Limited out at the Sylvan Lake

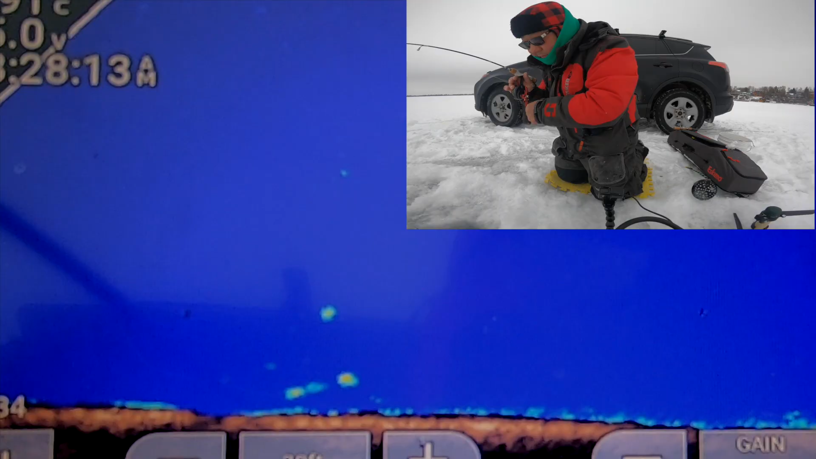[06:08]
Ooh, it's a big perch. This is a nice perch.
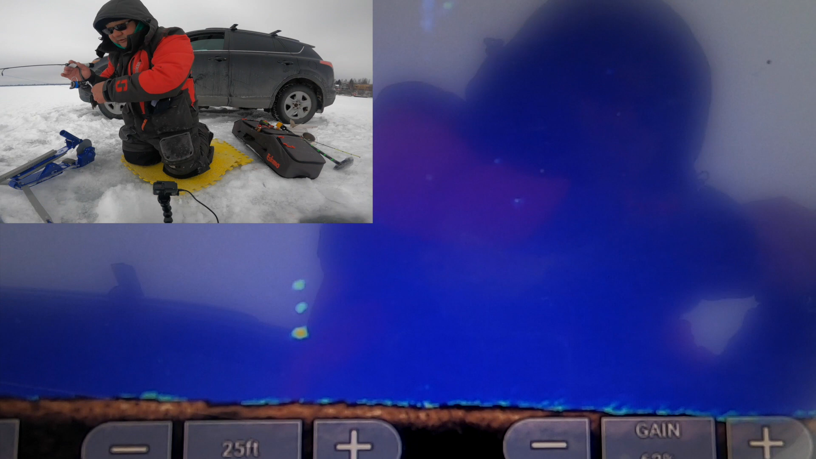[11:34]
I saw a white fish, but no, it's perch.